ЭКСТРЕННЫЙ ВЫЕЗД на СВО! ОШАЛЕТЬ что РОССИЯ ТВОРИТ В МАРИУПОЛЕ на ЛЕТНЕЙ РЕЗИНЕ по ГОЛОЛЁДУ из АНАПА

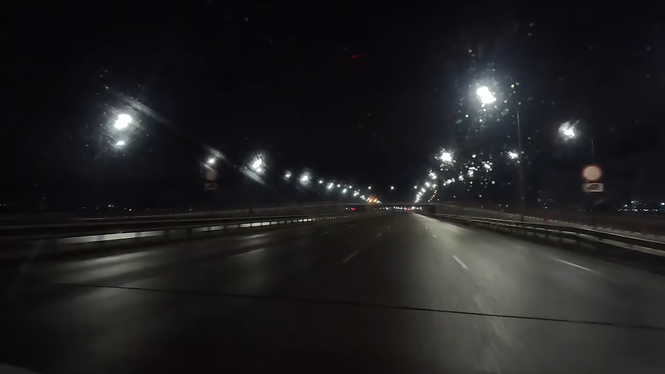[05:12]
Мы заходим через мостик в Ростов.
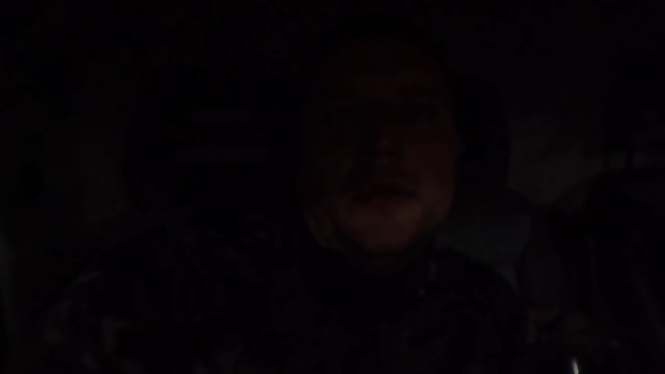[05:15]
Объездную, к сожалению, там закрыто движение. И вот он, Дон красавец. С правой стороны.
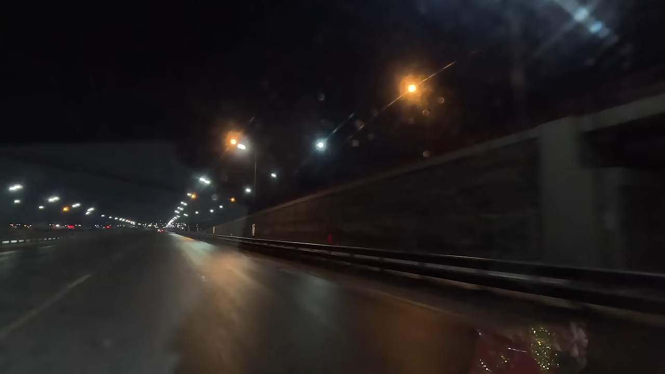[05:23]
Ну и Ростов. Горит огоньками впереди.
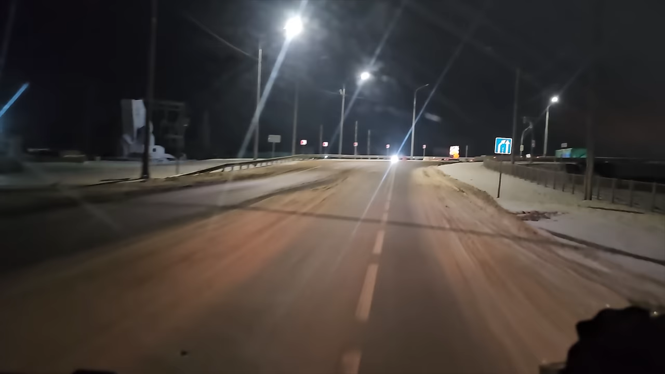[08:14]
Сейчас мы подъезжаем, ребят, на мост, который был разрушен.
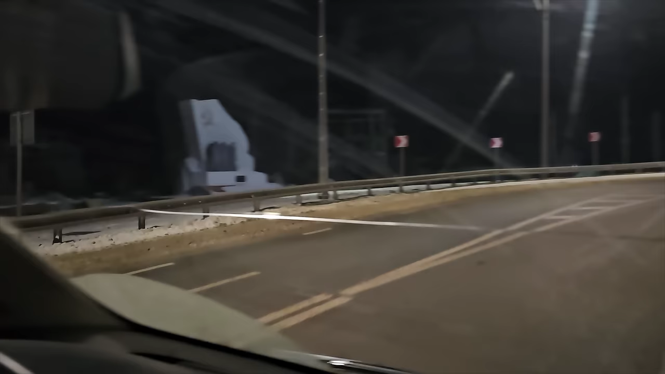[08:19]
С левой стороны Азовсталь.
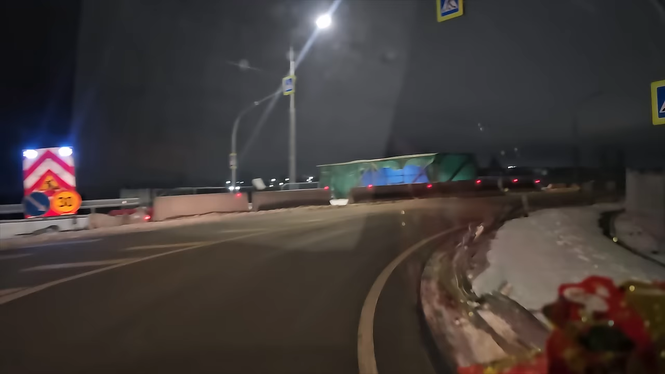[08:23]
И поворачиваем направо. Вот он, пожалуйста, уже восстановленный мост. А будет здесь четыре полосы полностью. Я смотрю, что они тоже уже, в принципе, готовы. Я помню, когда впервые проезжал. А там на обломках моста стояла разбитая техника. Здесь было понтонное переправа. Ребят, полгода. Просто полгода новый мост. Я даже не знаю, как это прокомментировать. Это какой-то сверхрежим восстановления. Свет.
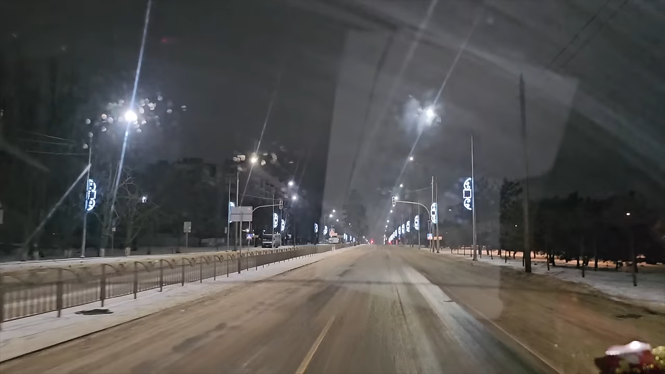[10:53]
Вот, наверное, самый главный показатель. Я сначала думал, что я тут ночью буду снимать, все будет темное. А тут едешь, подсветка такая, что прям радуешься. Голубь из Голубь из Голубь. Ага.